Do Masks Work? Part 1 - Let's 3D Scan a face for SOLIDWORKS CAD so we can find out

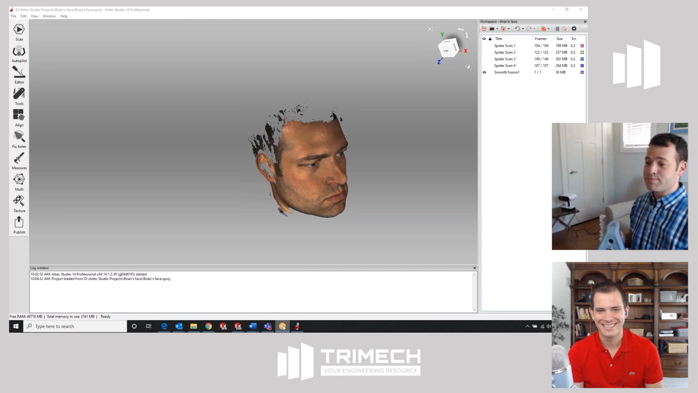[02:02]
It's a little tricky to scan your own face. Show us how you did that. How did you do that? You literally held it up and did that. Let me back up here and make sure I've got the camera in the right spot. Let's see. So scanning, the trick with scanning people, and this is challenging when you're scanning other people. It's even harder when you're scanning yourself.
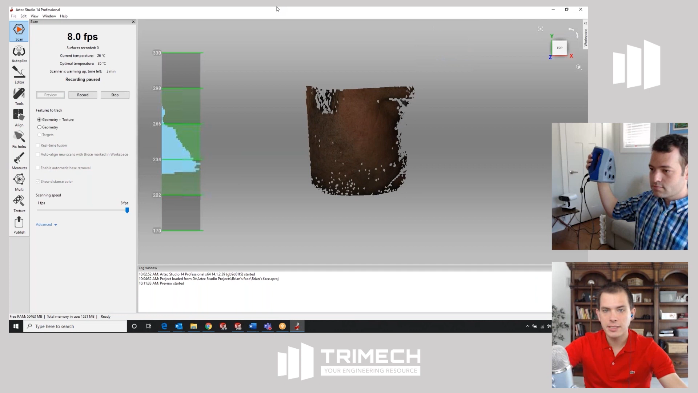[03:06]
It'd be helpful if you had someone else. I'll kind of narrow it through here.
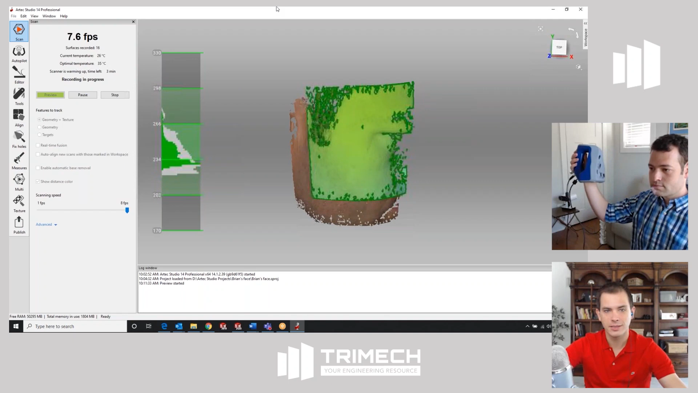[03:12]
It looks like you're just basically spray painting your face and covering your face with all those flashes of light,
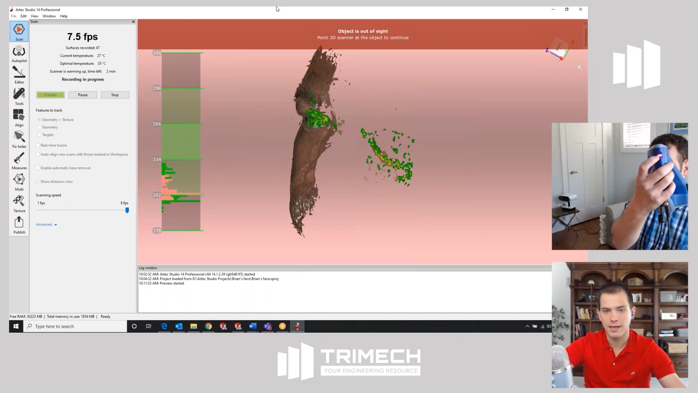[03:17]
and the light is what's building the actual 3D scan on the computer.
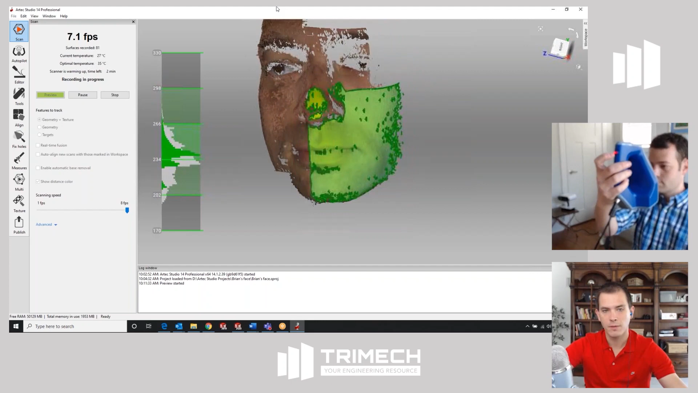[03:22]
And as you paint your face, you make that model.
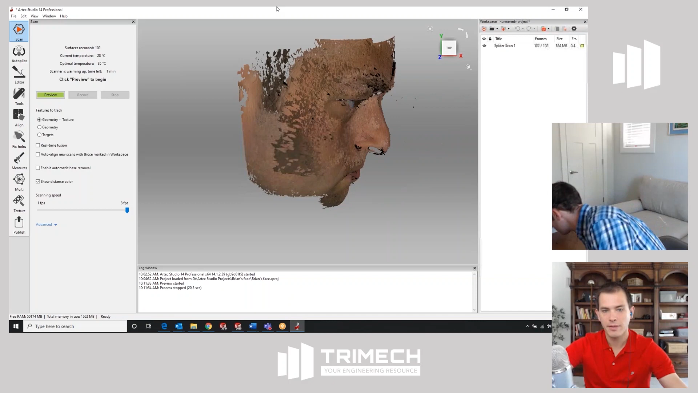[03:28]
And that took, what, three to five seconds to make? Yeah, you actually want to move this fast. Now, I'm missing the undersides of my eye sockets and my nose because I didn't get up from underneath. This was just a quick example.
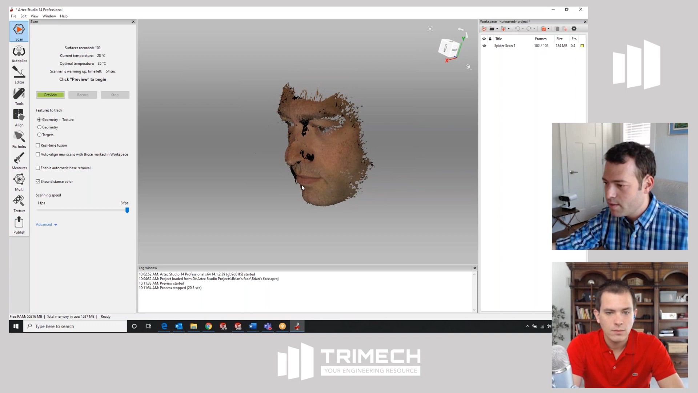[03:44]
But what you're seeing here, if you take a look at all the frames, is it's kind of matching them up to each other as I move around?
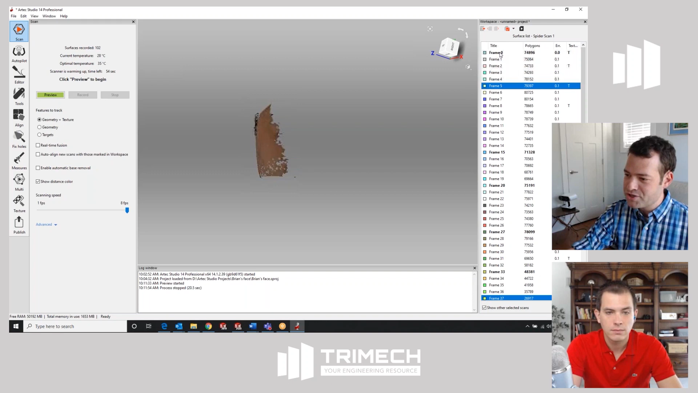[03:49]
Oh, that's so cool. It's super easy.
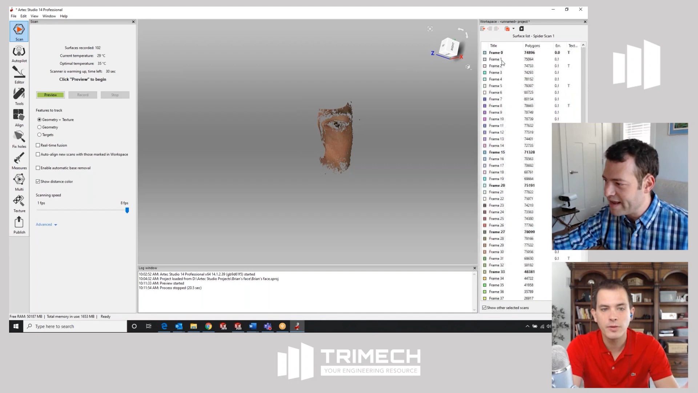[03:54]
I cannot believe how easy that Artex scanner is to use.
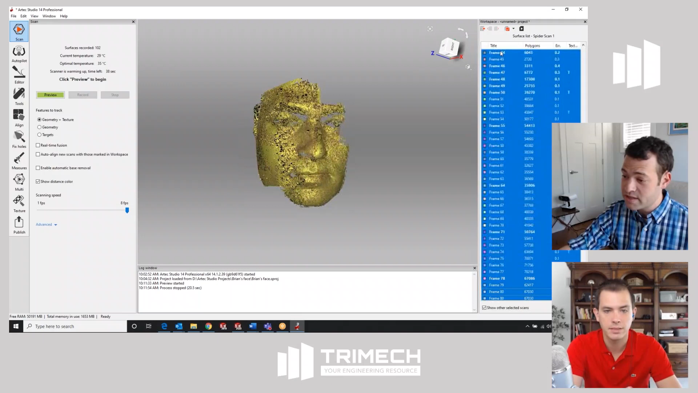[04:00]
I love the spray painting analogy. You just paint your face with that refracted light or structured light. Exactly. And I'll jump over to the finished version here.